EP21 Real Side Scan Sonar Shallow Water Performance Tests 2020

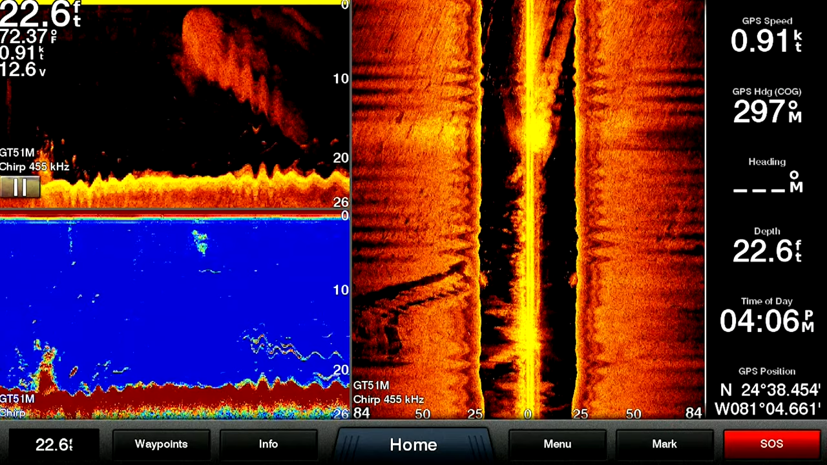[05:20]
On screen: depth 22.6 ft, water 72.37°F, speed 0.91 kn
and we also still have medium chirp on the screen as well. So, yeah, we're getting really good detail. It was definitely worth making the trip to even shallower water just to see the performance of this thing. What do you think, Mike?
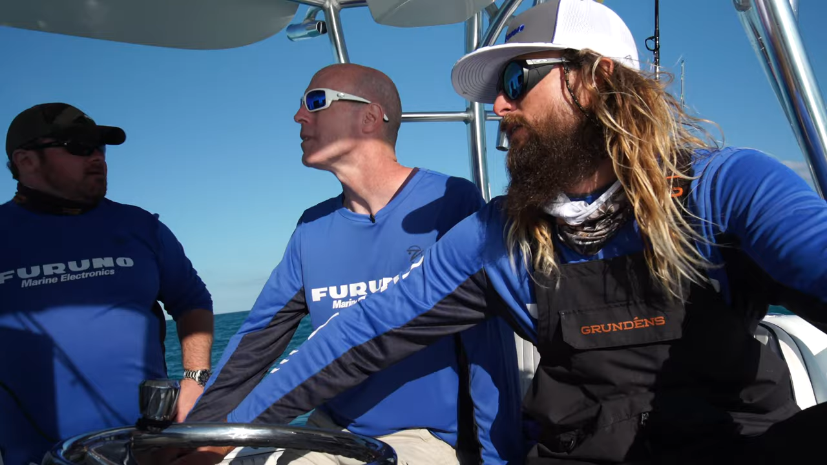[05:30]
Well, I got to say, it's, you know, we came from about 112 from the last spot, and it was still marking fairly clear. This is definitely marking clear, but it's not far off even in that deeper water. Yeah, no, good point. Yeah.
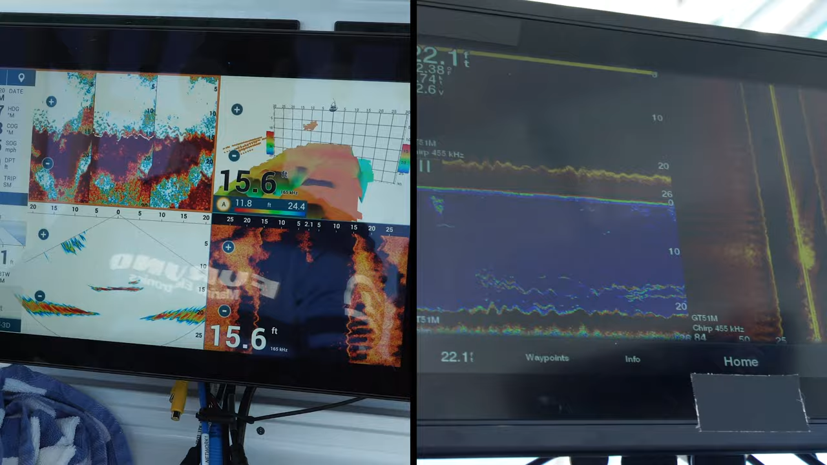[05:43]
It's really not. Yeah, good point. No, I mean, you're getting pretty much, I mean, pretty much the same detail.
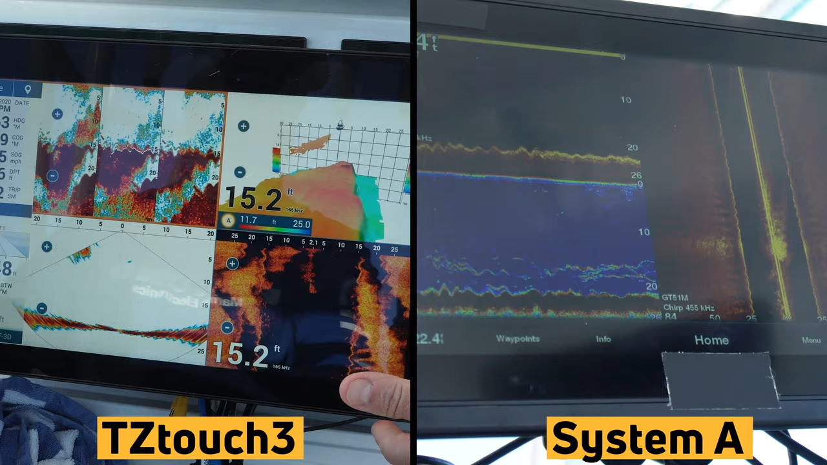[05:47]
Pretty spot on. Yeah, so you can clearly see the detail and the target separation,
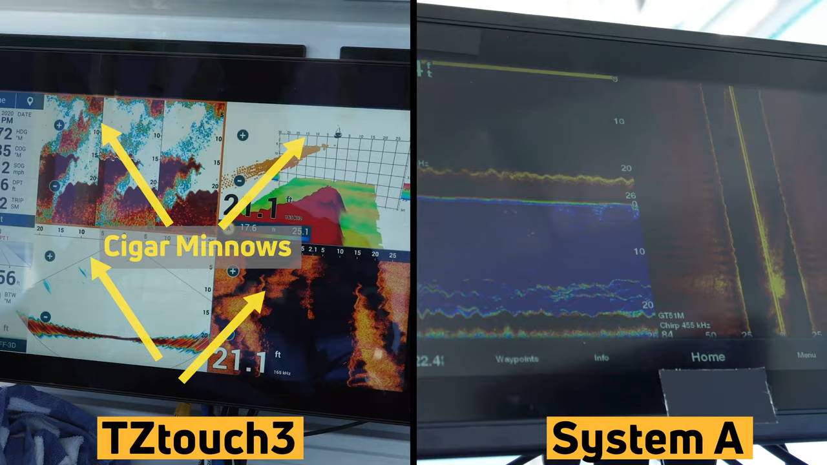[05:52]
especially on the right-hand side there. I mean, this is, this looks pretty impressive.
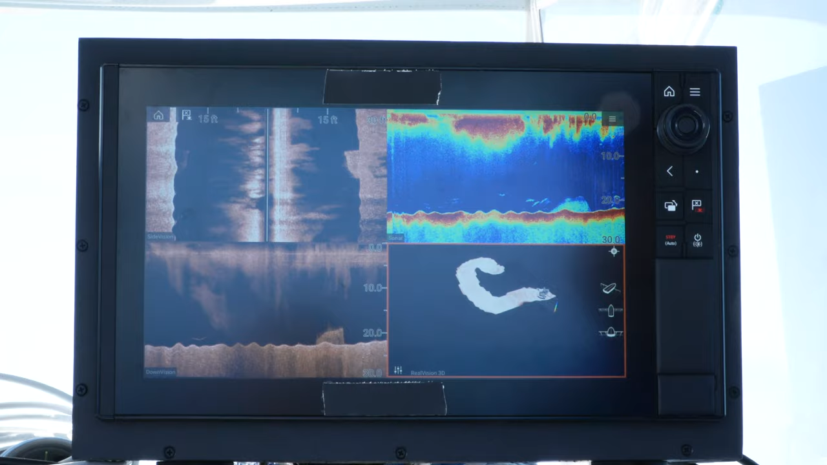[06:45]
And we're getting a real nice image out of that side scan.
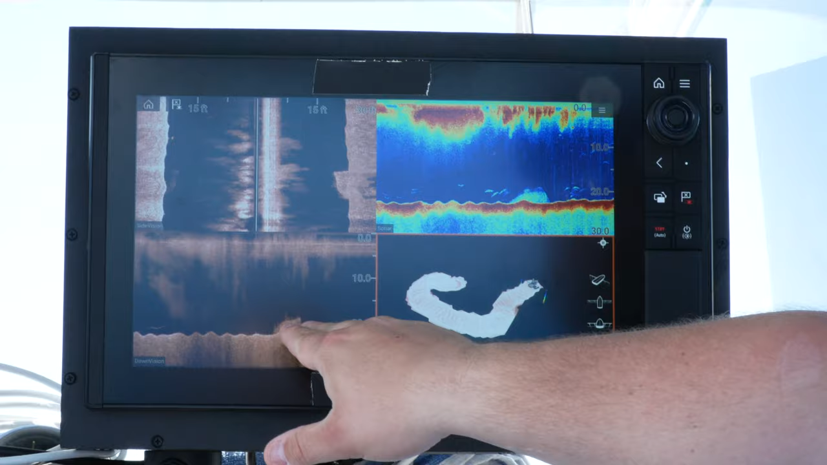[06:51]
We're really getting a good bottom image on this down scan. And our high-frequency sonar is showing us that structure and showing us the fish hanging around with it.
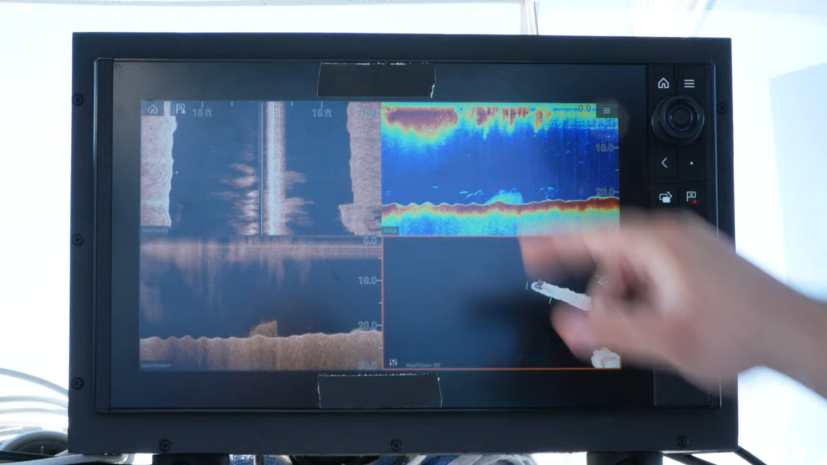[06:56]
Unfortunately, I'm not too sure what the 3D is doing right now,
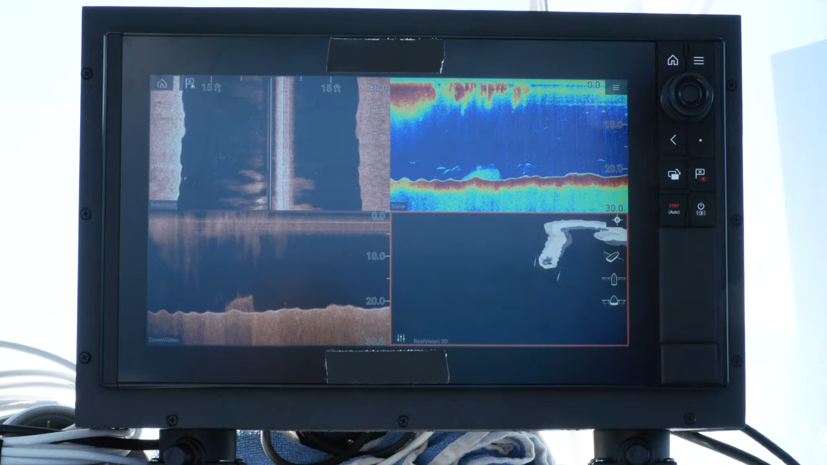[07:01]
but we do have a lot of good information out of our side scan and our down scan and our high-frequency sonar in these types of depths.
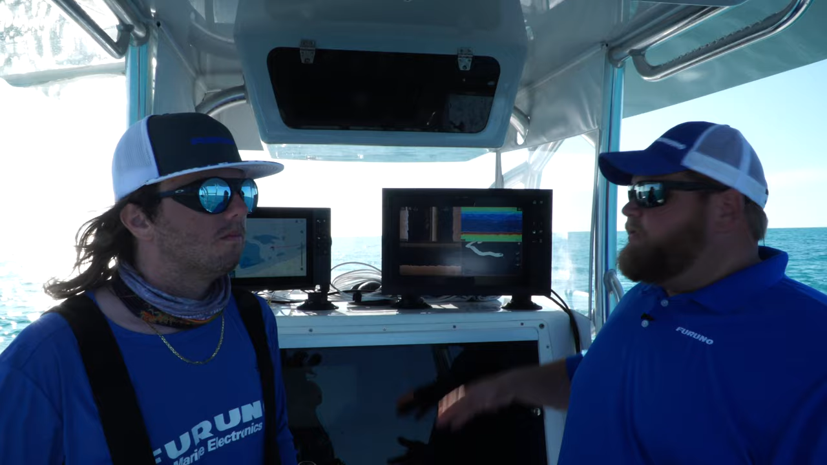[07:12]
So as we can see with System C, these units are going to be most effective in these shallower waters. It's 20 feet, 80 feet, 100 feet, even out to 200, we were marking some fish.
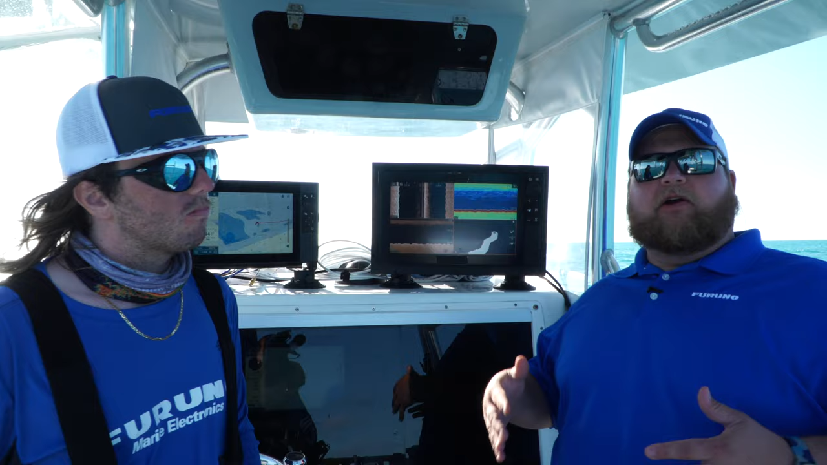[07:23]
They're running at a much higher frequency, so I would expect them to do really well in these shallow waters and maybe struggle a little bit in those deeper waters.
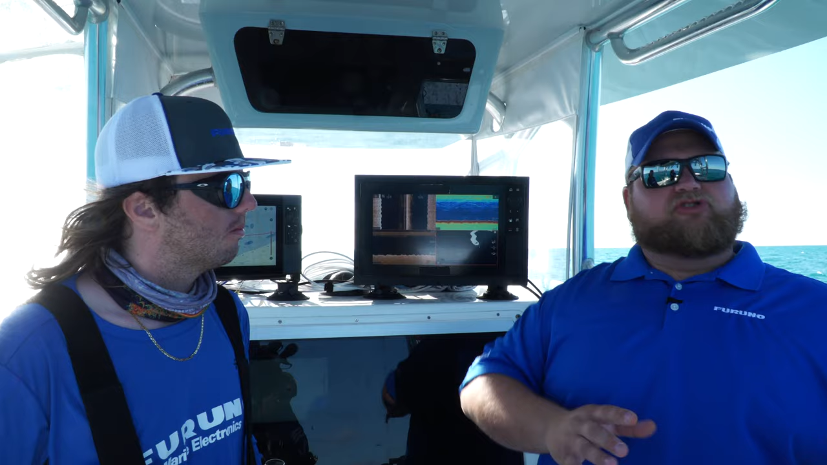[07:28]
You know, that's why with our DFF3D multi-beam sonar, we kept it to 165 kHz.
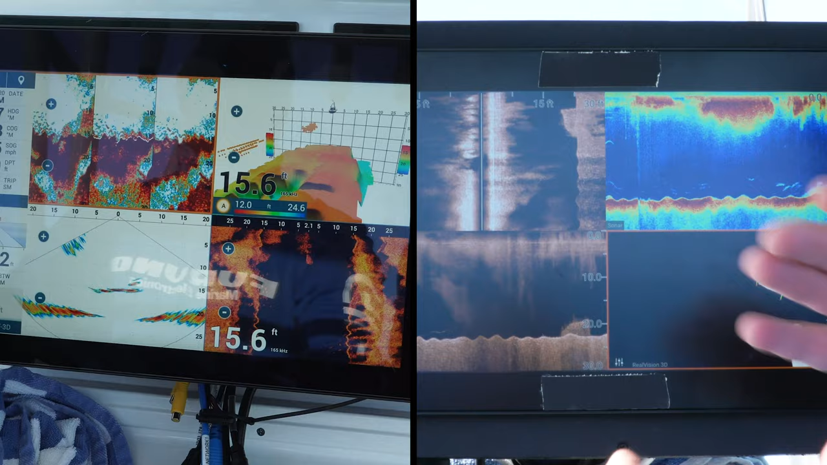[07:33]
On screen: depth 15.6 ft
Because in these shallow waters, you're going to be able to see those fish. You're going to be able to tell if they're structured down there. But when you get out deeper,
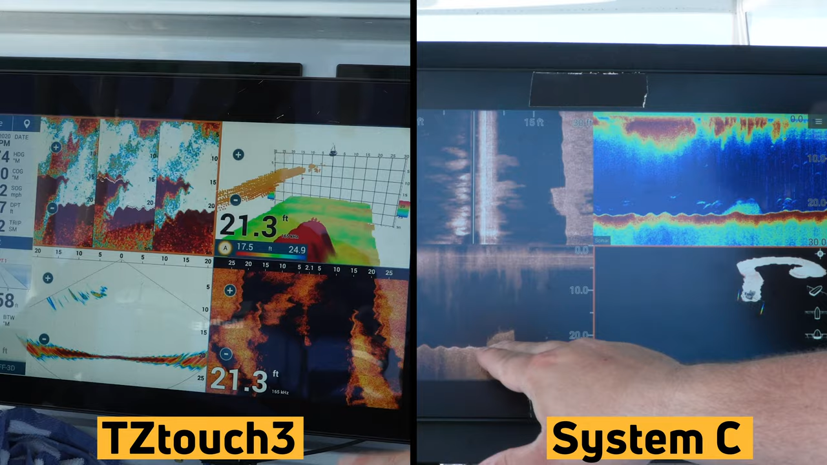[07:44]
On screen: depth 21.3 ft
you're also going to be able to utilize that 120-degree beam and get a lot of information. Now, I know, Cam, you've had a chance to interact with the DFF3D multi-beam sonar. You know, what is your take on using that in deeper water and, you know, kind of information you can get?
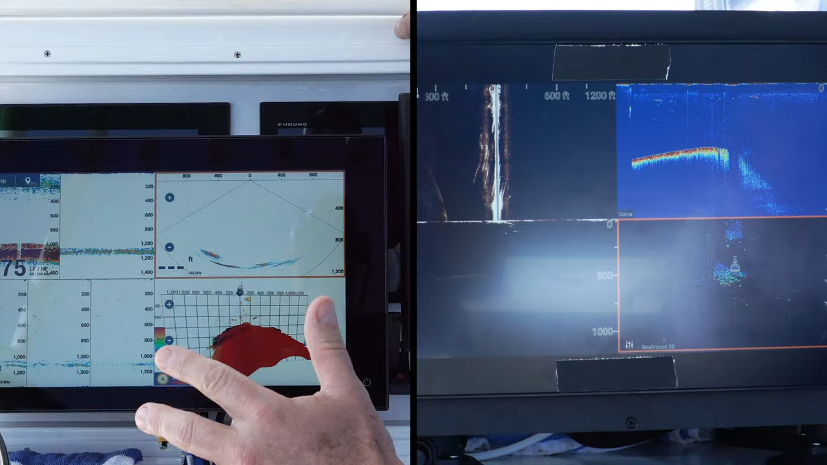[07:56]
Yeah, so that most definitely is a thing that you want to use in deeper water like we did today out on the humps.
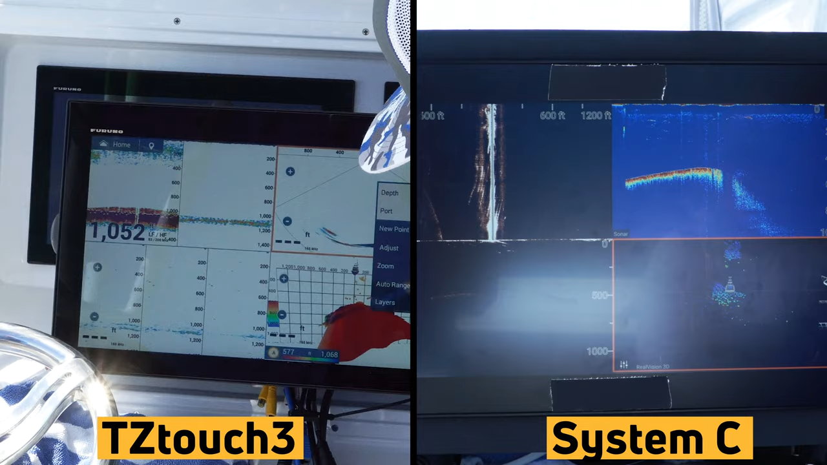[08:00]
It was very good for reading the bottom, for electric reel fishing. Also very good for fishing for the tunas, which might be a couple hundred feet down in the thermal climb, off to the sides and whatnot. But it'll tell you where they are in that deep water, which is very effective. And that's excellent. Cam brings up a good point looking at tuna and fish in the water column. You know, just because you may be in deeper water than the DFF3D multi-beam can read, you know, maybe we're fishing in a thousand, we're in a couple thousand feet, we can still utilize that product and look at a big swath of the water column and see where tuna are.